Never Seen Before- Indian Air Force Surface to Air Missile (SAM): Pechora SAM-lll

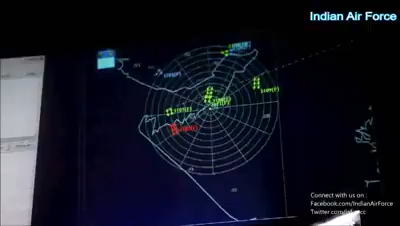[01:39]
The moment an enemy aircraft package tries to cross the border,